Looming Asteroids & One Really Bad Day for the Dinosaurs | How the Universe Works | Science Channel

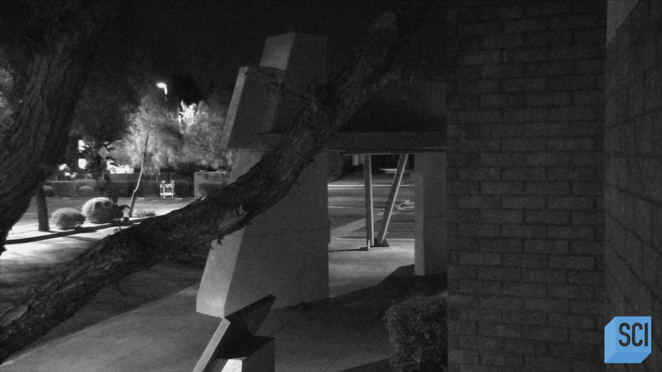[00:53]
But the asteroid never makes it to the ground. Why?
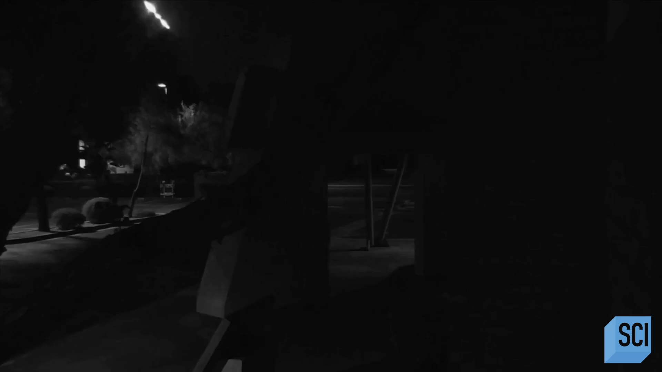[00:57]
We do have a natural barrier against at least small asteroid impacts.